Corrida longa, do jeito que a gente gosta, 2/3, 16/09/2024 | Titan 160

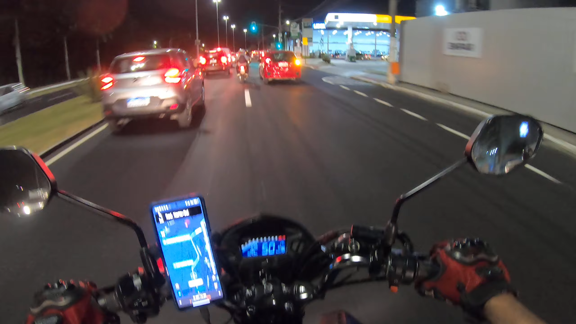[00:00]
Tá lascado. Olha os agoniados da buzina, né?
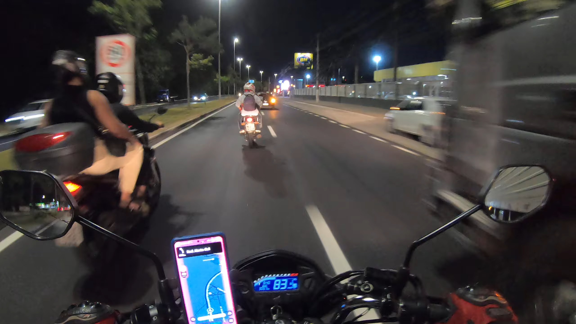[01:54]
Tá top aqui, hein? Puta merda. Cê é louco, cachoeira.
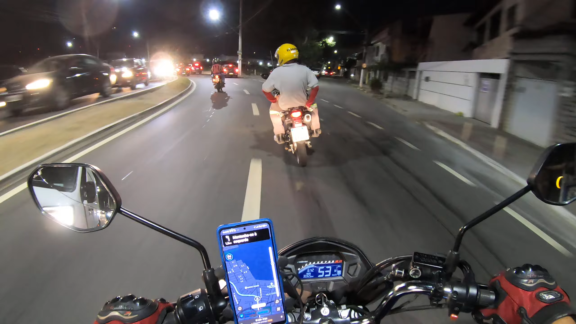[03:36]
Trânsitozinho de novo. Nhaca. Nada. Eu, hein? Nada aqui. Tá doida? Ajuda!
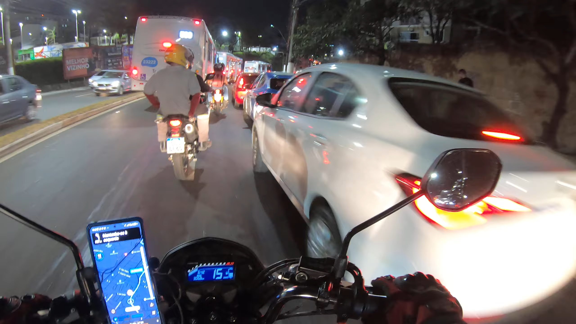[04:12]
Ajuda nós aí, joga um pouquinho pro canto. Pô. É radar mesmo, velho.
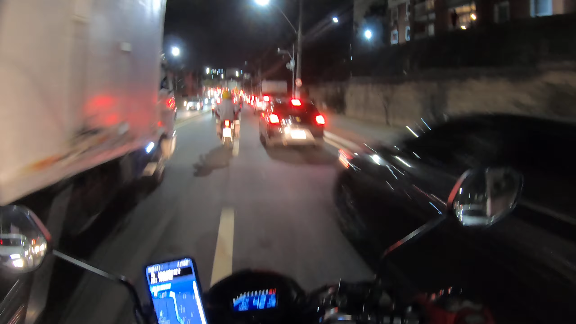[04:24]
Olha.
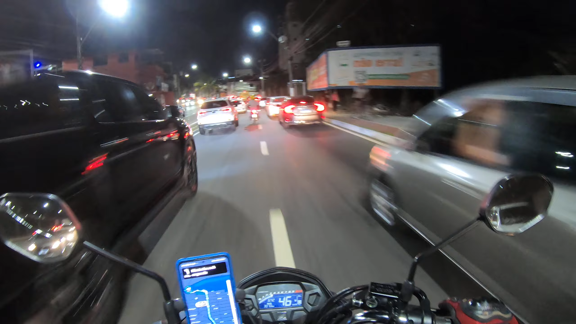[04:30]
Rapaz, radarzinho, radarzinho, radarzinho. Não sabia. Caraca, que doideira, velho. Putz, carro quebrado bem aqui.
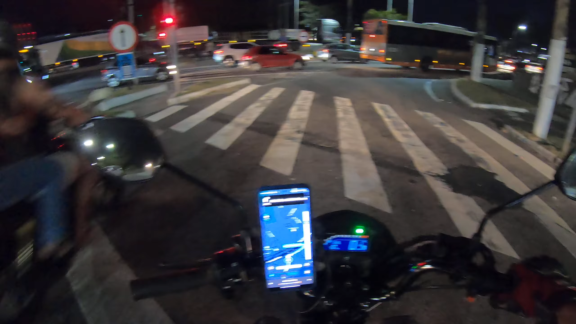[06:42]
Furar o sinal da asa. Furar sinal nada, com uma bobeirinha dessa você toma uma multa, velho. Porra! Agora tá tendo câmera pra todo lado, mano. Tá foda. Aí o cara faz isso lá.